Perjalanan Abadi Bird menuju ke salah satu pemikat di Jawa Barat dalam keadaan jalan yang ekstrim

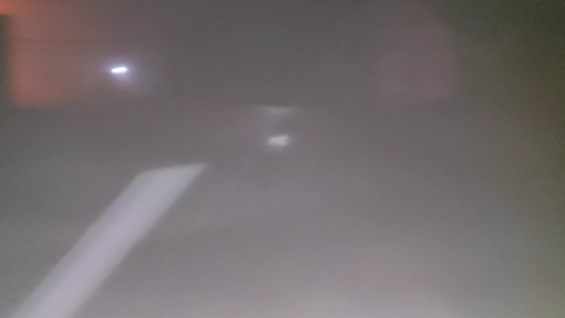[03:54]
enggak apa-apa bosku tetap kita ini karena cuaca kurang bersahabat bosku kita posisi masih di dalam mobil bos